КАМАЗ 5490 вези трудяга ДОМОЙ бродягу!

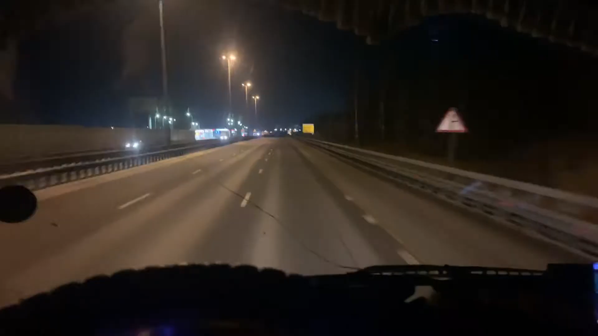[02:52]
В общем, ребята, все еще едем. 1:58. Минус 9. Вот мы со 107, короче, на семерку свернули. И херачим в сторону славного города Владимир. Значит, план какой, пацаны, короче? 1:58, да?
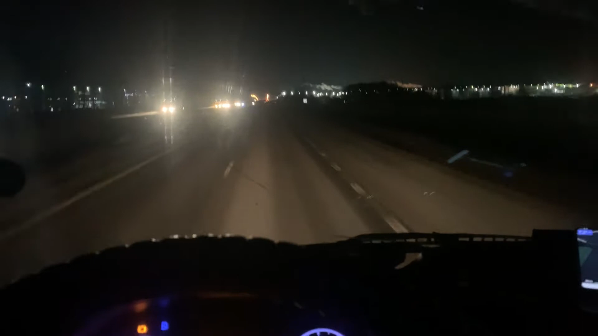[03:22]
Если честно, меня уже начинает немножко рубить. Начинается рубилово, так скажем. Спать хочется уже, все. Вот, и поэтому сейчас нам нужно через сколько? Через 36 километров нужно заехать в Орехово-Зуево, там у нас любимое говно. Зальемся им. И стартанем на стоянку, на самую ближайшую стоянку.
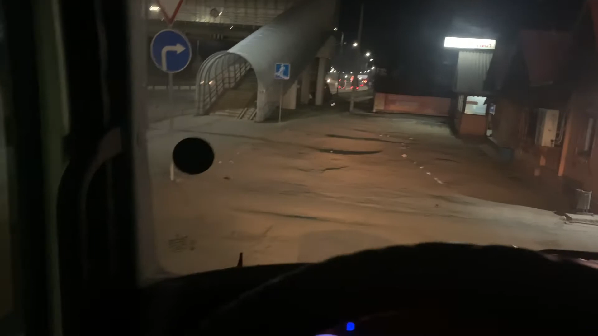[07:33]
Блин, бордюрчики вот эти вот. Так, хопа, аккуратненько. Все, пока никого нет.
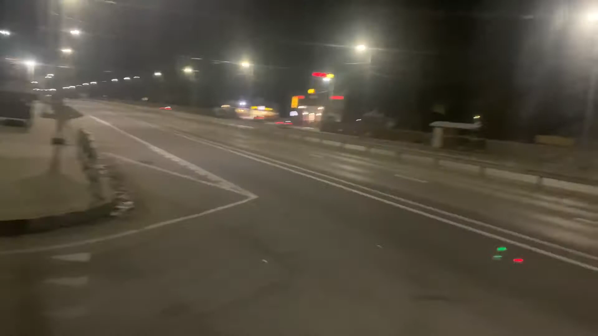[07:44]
Давайте вылетаем. Слева поворот.
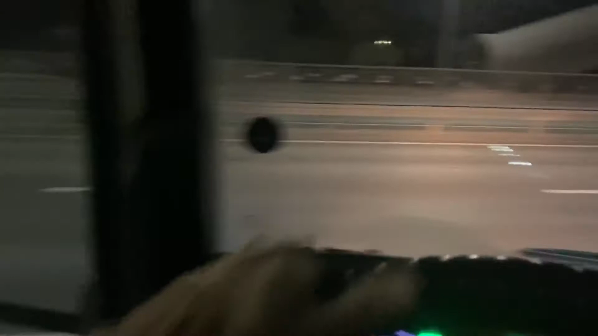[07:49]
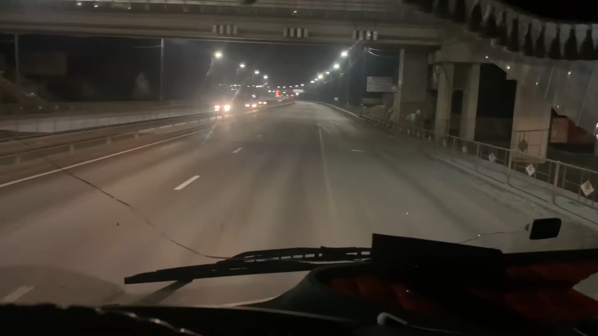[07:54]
Загрузили нас всего, ладно, 8 тонн. Нормально. Так, сейчас пропустим грузовичочек и после него давайте выходим.
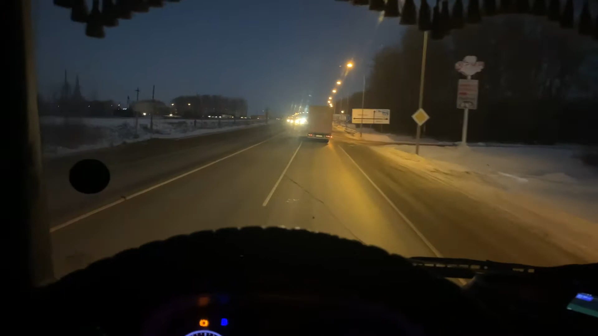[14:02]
У Апсара это что-то тут справа где-то, что ли, я так понял. Чебоксары вот налево. Вот Бурнацкое шоссе налево. Это вот там вот метановская заправка у нас. Если нам надо бы было туда. Но нам туда не надо. У нас три лампочки. Некоторые заходят.
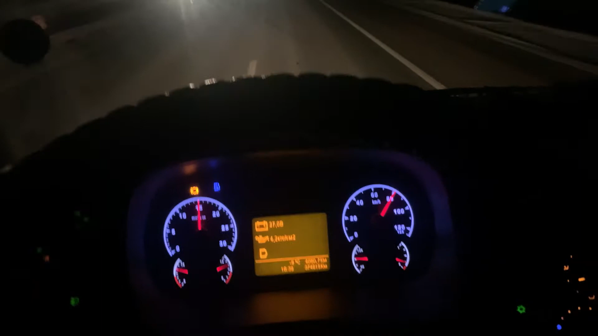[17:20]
По солярке у нас последнее деление. Сейчас заедем на Ирбис. После Казани зальем 300 литров.
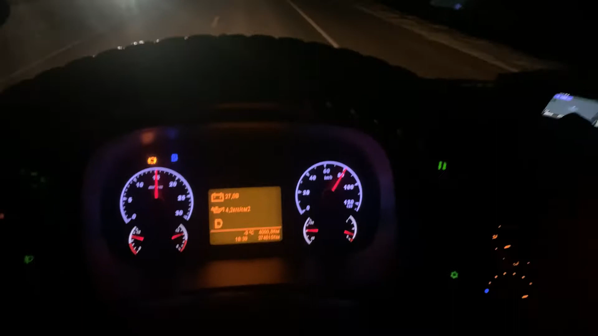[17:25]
Дальше, скорее всего, в Мамадыш. На метановскую заправку.
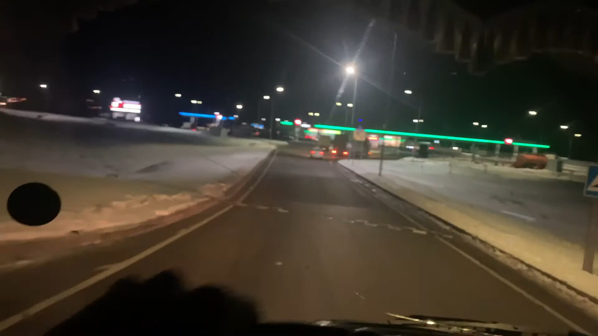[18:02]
Как нам повезло, колонки свободные. Прям ништяк. Так, вот фурик встает на то место, где мы в прошлый раз заправлялись. Ну да ладно, ничего страшного. Станем правее. Не забываем, бак у нас с левой стороны.
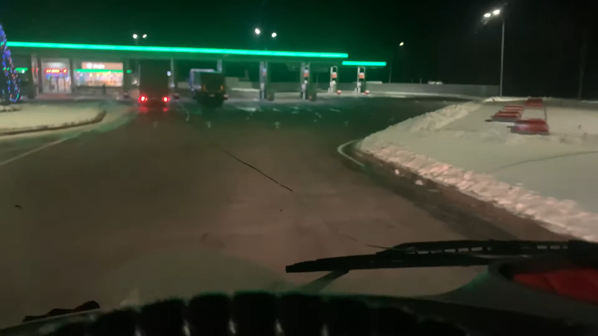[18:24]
Так, встанем вот сюда. Наверное, высота 4,6. Все отличненько.
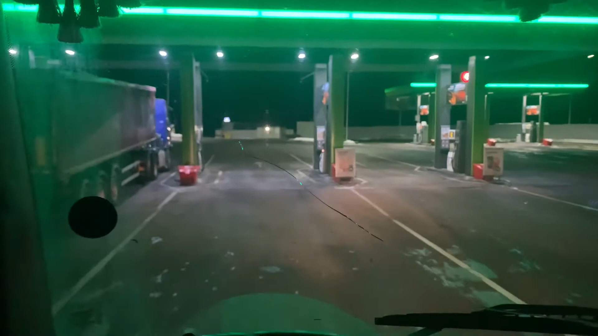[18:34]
Колонка дизель. Еще один дизель. Вот, скорее всего, здесь. И летние, и зимние тоже.
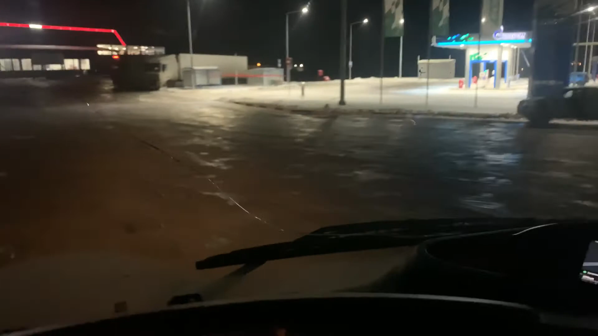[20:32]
Пока что еще не открытый, но здорово будет здесь, я думаю, заправляться. В принципе, ну-ка, широко, нет?
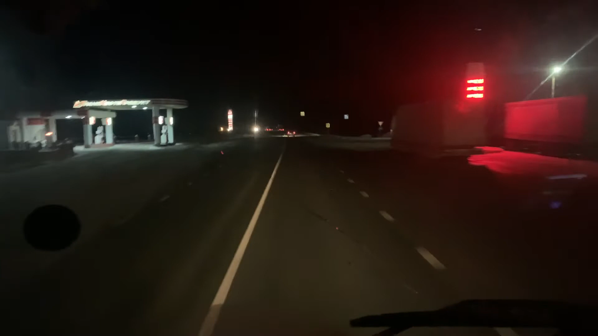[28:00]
либо уж до Елабуги, там тоже как бы найдем, чем себя занять. Так, все, ребята, добрались до Мажги. Вот у нас стоянка. Сейчас мы сюда заправимся, будем заходить на стояночку. Сразу хочу заправиться метаном, так налево нам, чтобы завтра, так нет, послезавтра уже с утра
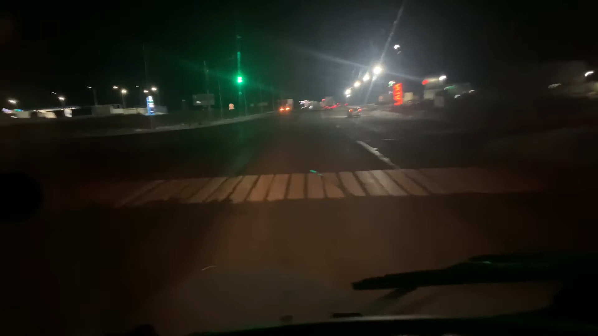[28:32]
не думать уже об этом и спокойно ехать в дорогу, уезжать. Сейчас вон туда вот нам надо. Ну, Мажга, привет.